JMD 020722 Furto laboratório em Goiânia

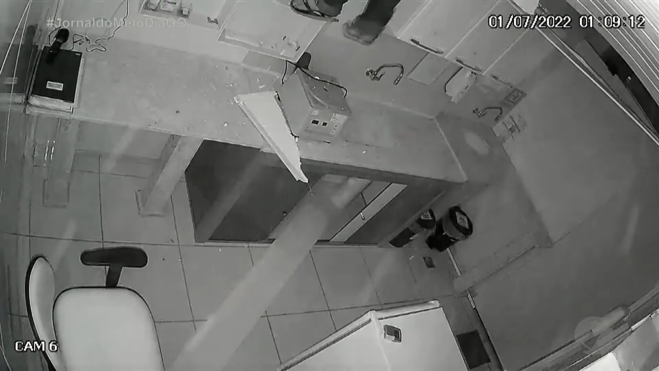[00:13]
O teto do laboratório ficou destruído após o homem invadir o local durante a madrugada de sexta-feira. Imagens de câmeras de segurança registraram toda a ação.